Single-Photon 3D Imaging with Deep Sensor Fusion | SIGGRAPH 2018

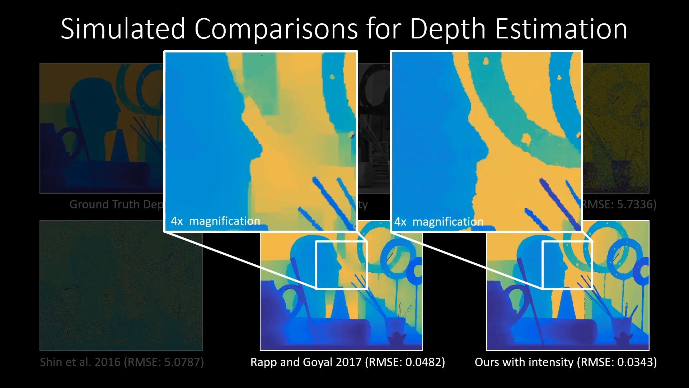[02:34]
Our prototype system consists of two modules, one to control the illumination and another for the sensors.
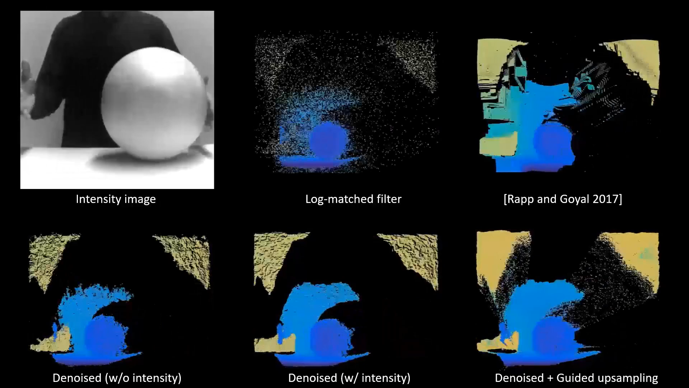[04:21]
Our reconstruction results show superior performance over both conventional log-matched filtering and Rapp and Goyal's method. Our depth estimates with and without the intensity image produce high-quality reconstruction results. Guided upsampling further improves the density of the
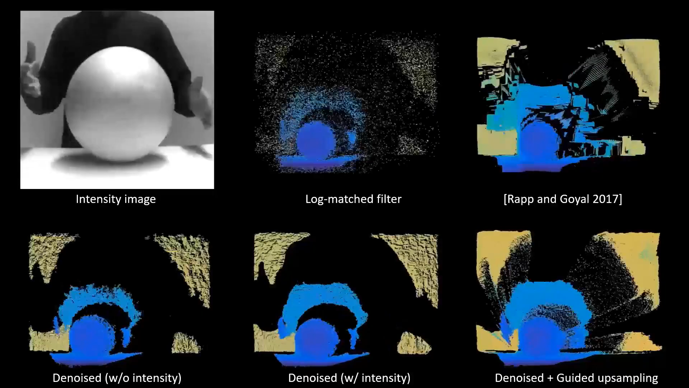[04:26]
reconstructed point cloud at the cost of introducing floating depth values near depth discontinuities.
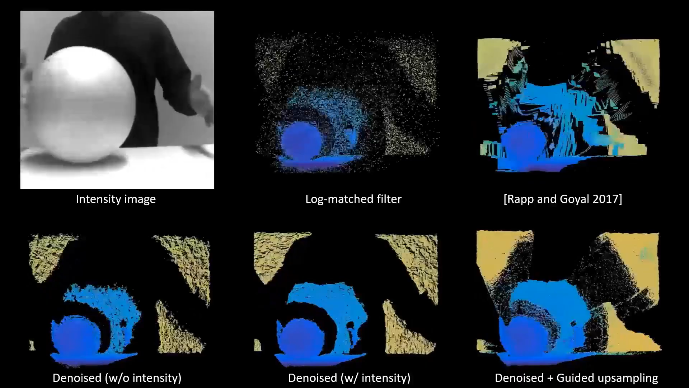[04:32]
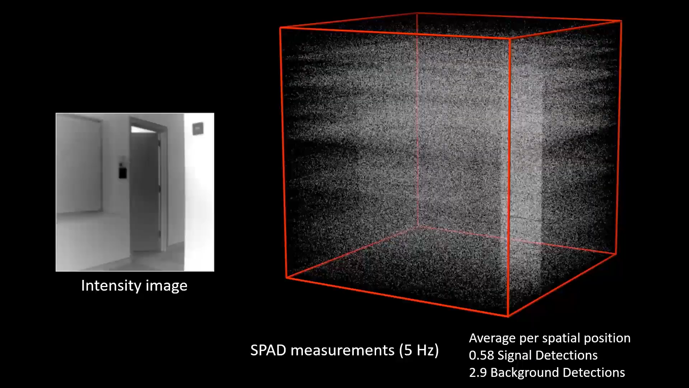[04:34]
This scene was captured at a lower frame rate of 5 Hz to increase the number of detected photons at ranges up to 4 meters.
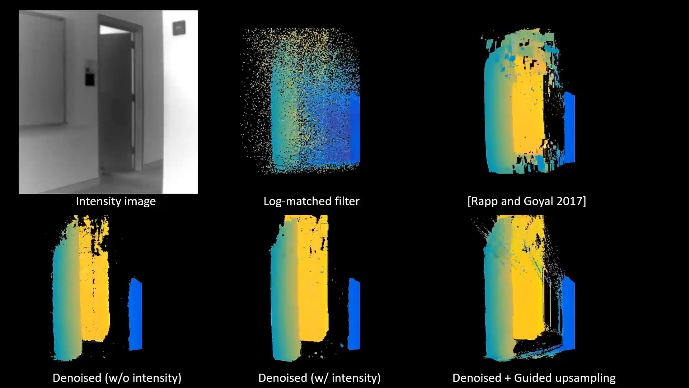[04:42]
Here is the reconstructed 3D geometry. Our approach accurately resolves the geometry of the person walking through the hallway.
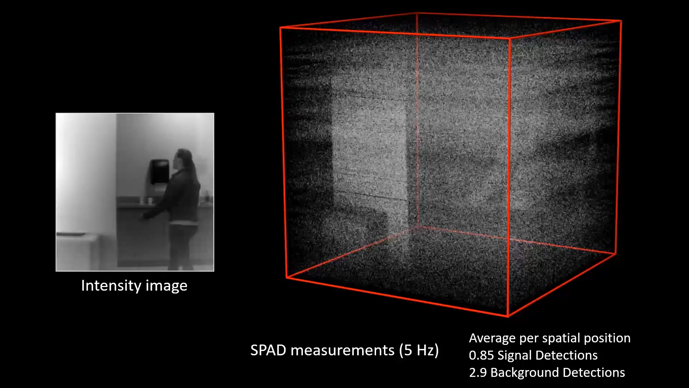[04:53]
This scene of a person walking through a kitchen has four distinct depth planes.
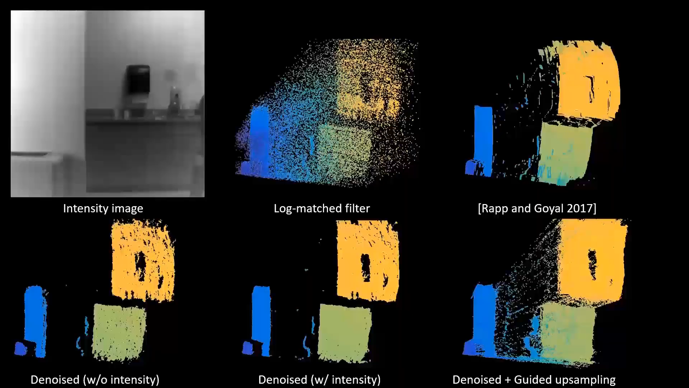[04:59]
The reconstructions accurately recover the depth of the individual planes and recover the geometry of the person walking through the scene.
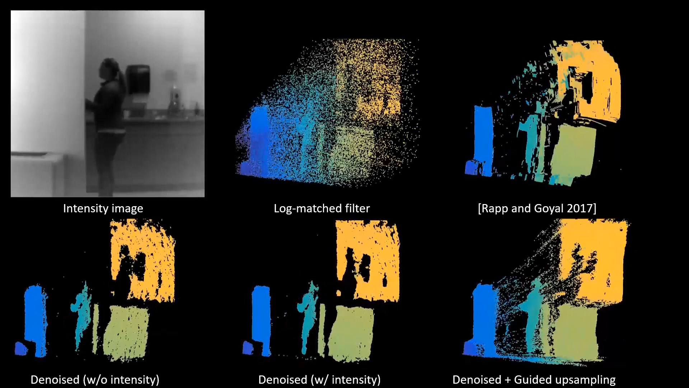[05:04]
Note that the black paper towel dispenser in the background reflects few laser photons and all methods fail to recover its geometry. We also tested the imaging capabilities outdoors in the presence of indirect sunlight,
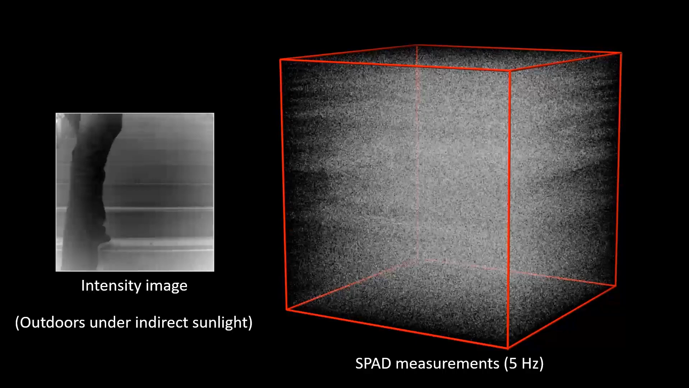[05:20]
where the number of detected ambient photons was significantly increased.
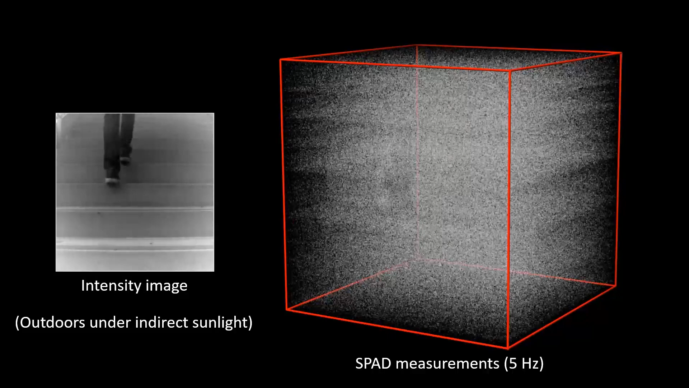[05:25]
Due to sensor saturation, the number of signal and ambient detections cannot be accurately reported.
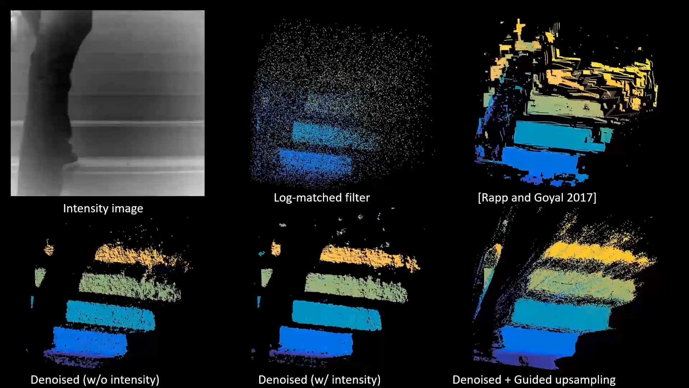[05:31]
Our reconstruction algorithm is capable of recovering the geometry even under this harsh setting.
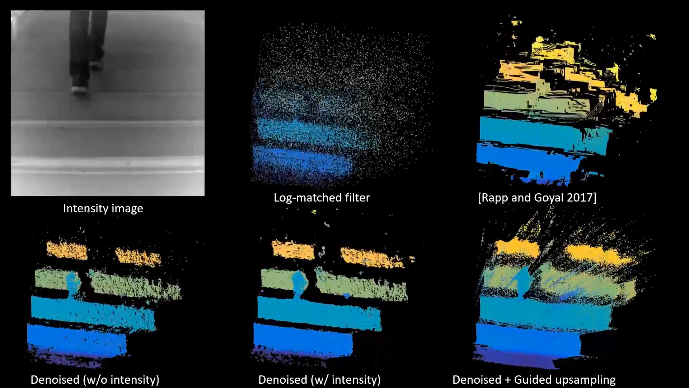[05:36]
Here is another example of a ball rolling down a set of steps.
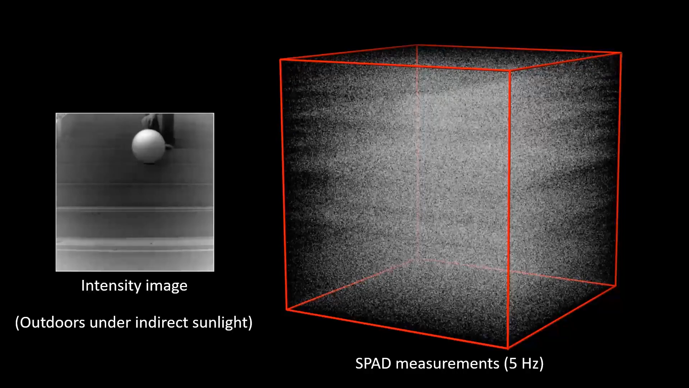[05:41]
Once again, our CNN architecture demonstrates the capability of 3D sensing under extreme low signal conditions.